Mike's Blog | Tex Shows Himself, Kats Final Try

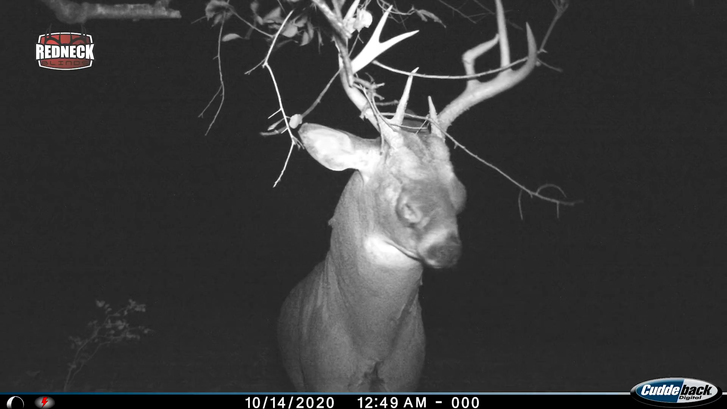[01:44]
He's shed an antler already, and he doesn't look super healthy. He's come out right here a few times, but he looks like a 5-year-old, or at least a 4-year-old. Anyway, we've got a couple targets out here.